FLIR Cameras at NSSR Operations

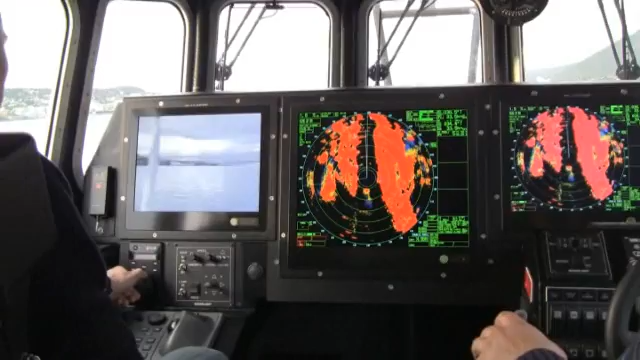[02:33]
It also allows to pan the camera 360 degrees continuously and tilt it plus or minus 90 degrees.